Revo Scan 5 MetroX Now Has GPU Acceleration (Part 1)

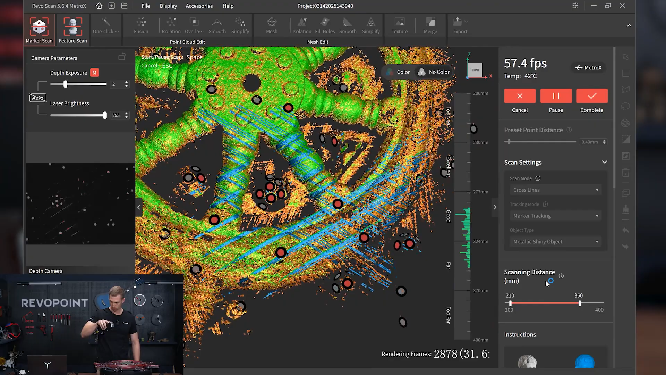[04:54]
Now, for the actual handles on the steering wheel, I suggest kind of pausing it at these moments because they can get tricky. I have those extra marker balls placed on each side of the handle, and I added some marker docks themselves. But because they're just kind of hanging out there, there could be some lost tracking.
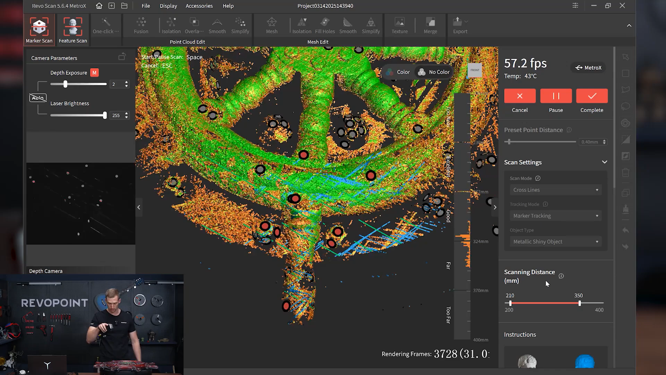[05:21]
So that's why it's good to just give it a little more time. Pause it. Make sure you're capturing the shape of it well, the point clouds, before you turn the turntable back on.
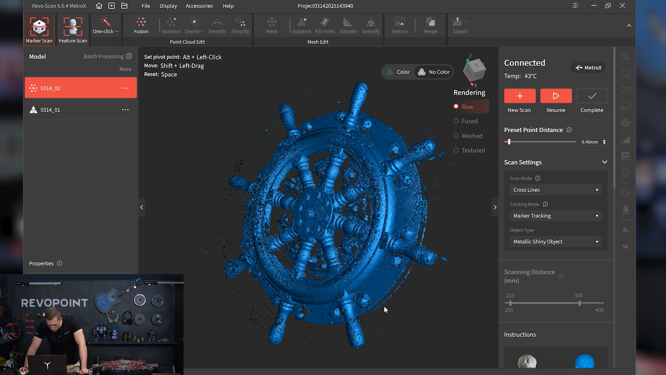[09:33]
the handles are what I was most worried about but capture them pretty well. All right, run it through fusion.
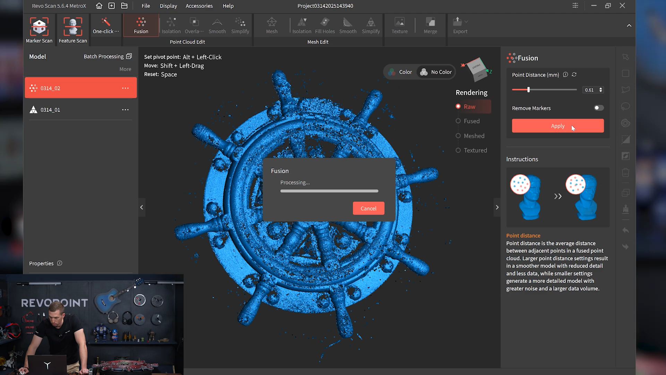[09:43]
Let's begin with looking at our dishes. Let's take a look at our kitchen. I like this. I like this at the section, and I like this. I like to take a look at
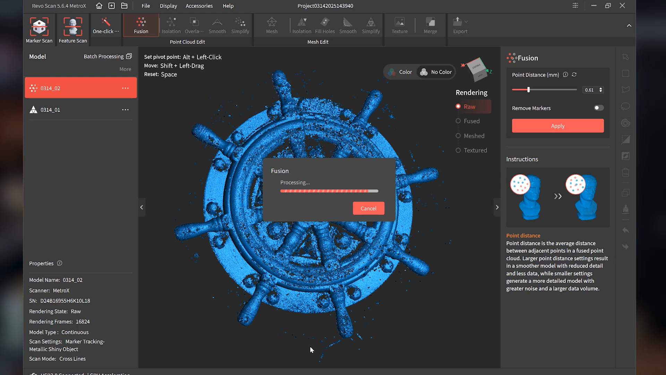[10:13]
our kitchen ovens. Nice, yeah, the point clouds are looking really good.